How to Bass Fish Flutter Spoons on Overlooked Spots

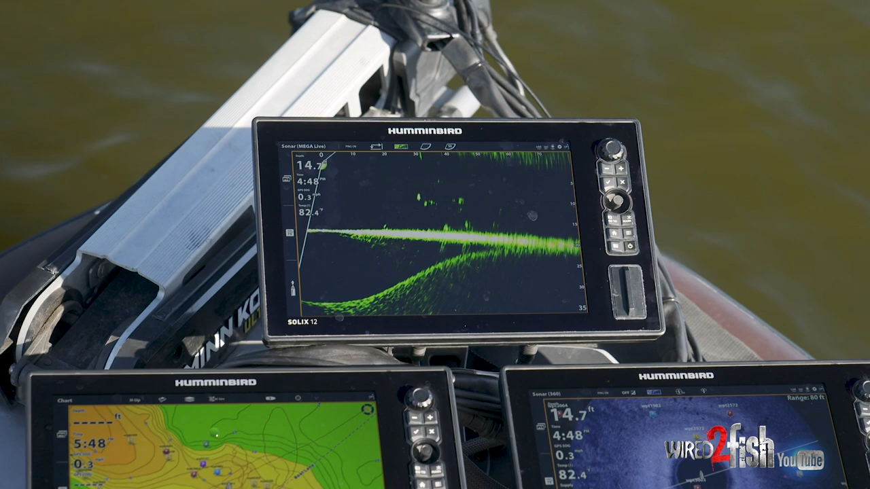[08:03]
On screen: depth 14.7 ft
the really cool thing about live is you know exactly when okay so it's down there nine feet ten feet boom i'm gonna start jerking from right there and it's almost like jigging a spoon down in 50 feet of water vertically